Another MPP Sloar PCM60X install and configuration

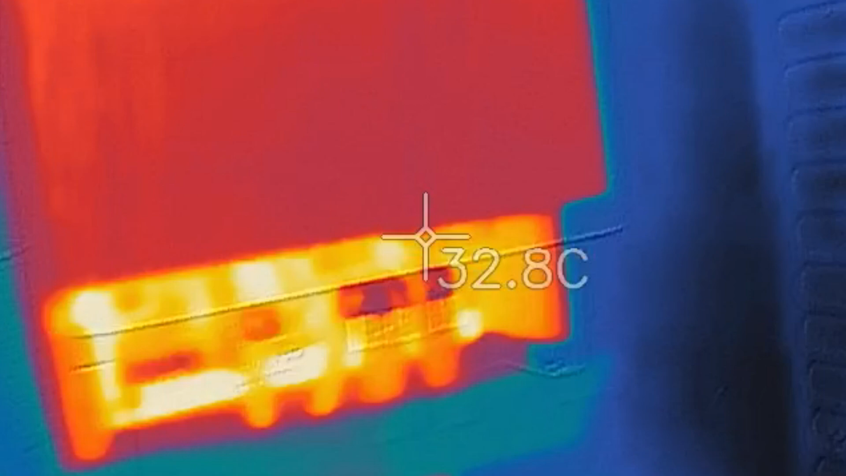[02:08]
On screen: spot 32.8°C
you can see there the pip the cables aren't hot at all not compared to what they were
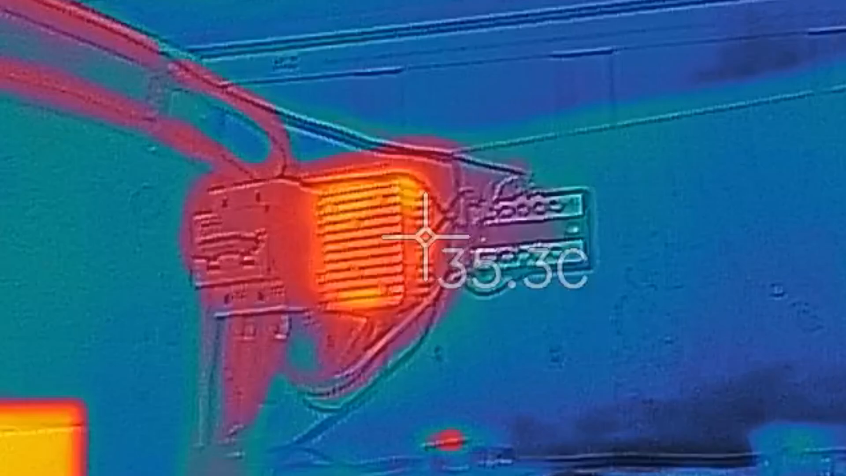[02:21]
and that's a little dc to dc converter
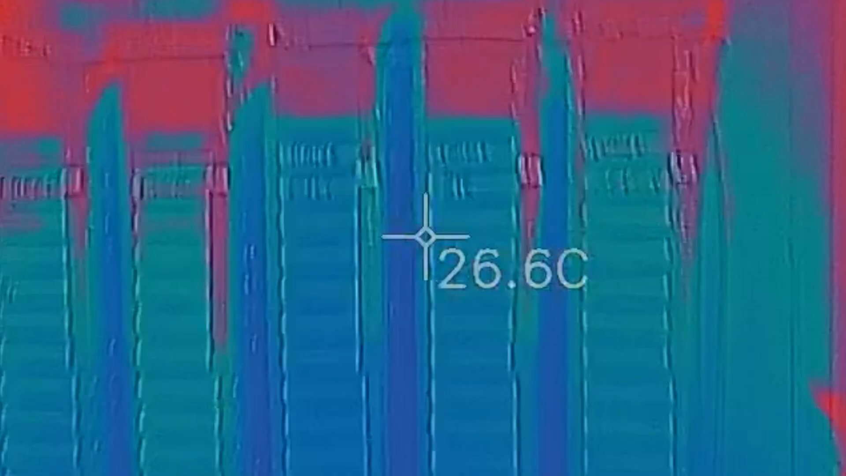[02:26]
On screen: spot 26.6°C
batteries in this shed and go under this
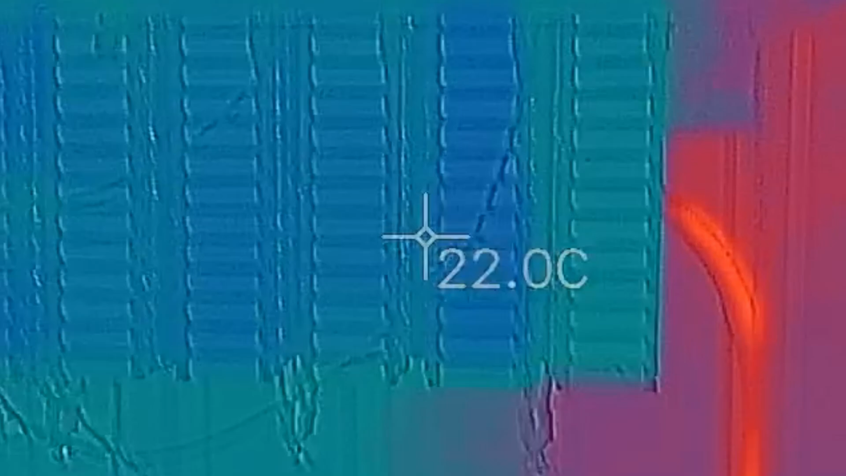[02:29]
On screen: spot 22.0°C
here there's no heat in anything
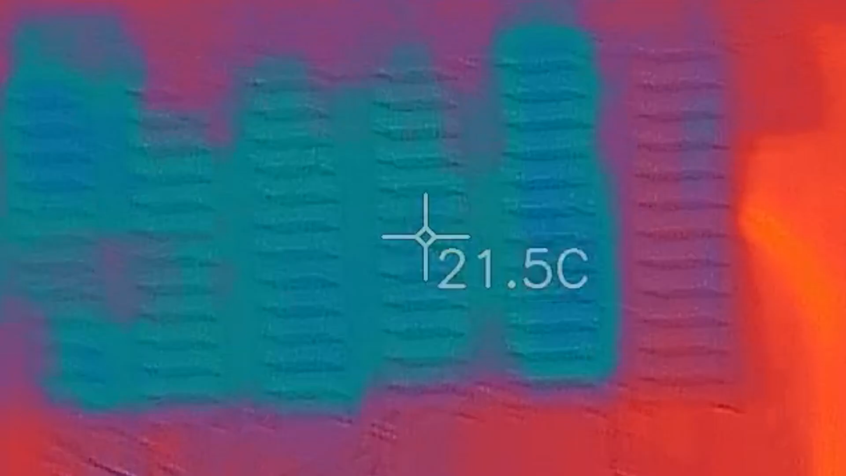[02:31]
On screen: spot 21.5°C
there so that's my solar cable coming
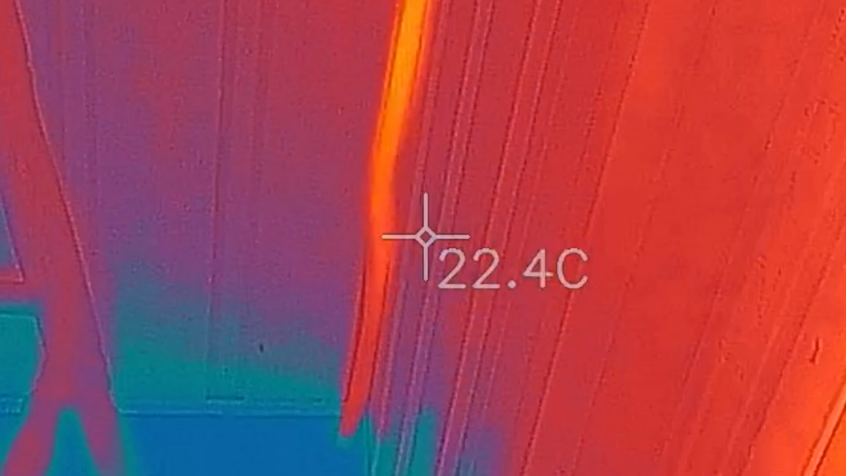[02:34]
On screen: spot 22.4°C
from my shed but even that's not that much hotter than ambient maybe one or